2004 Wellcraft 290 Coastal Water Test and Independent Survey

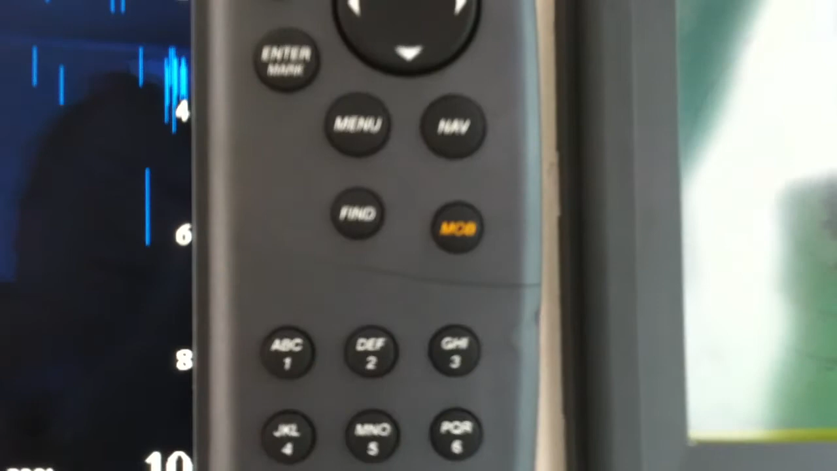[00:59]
There's a small crack he's going to tell you about on the plotter. There it is right there.
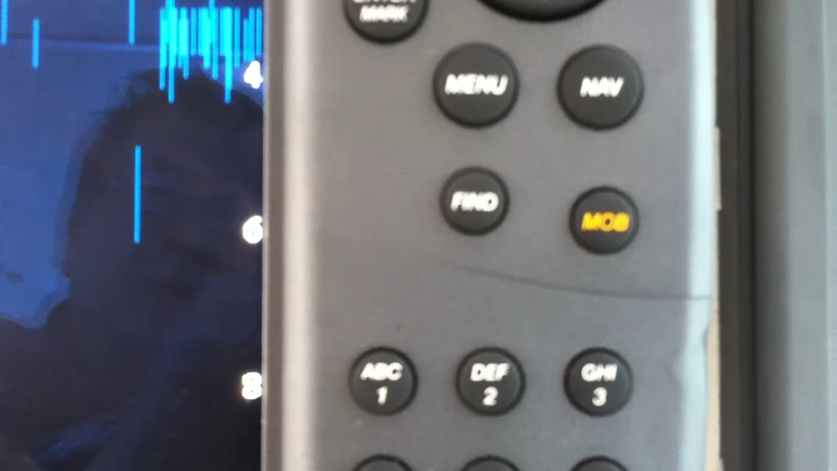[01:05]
I was telling you the other day, in the sunshine, the
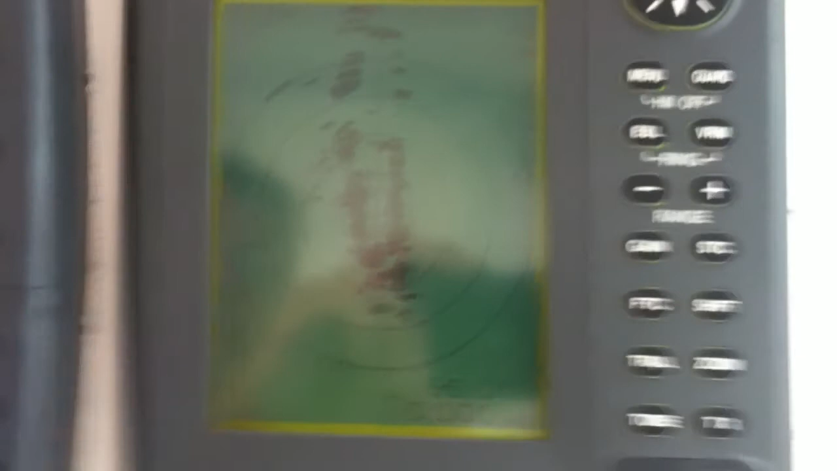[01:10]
screen on the radar is a little hard to see, but you can see it's working.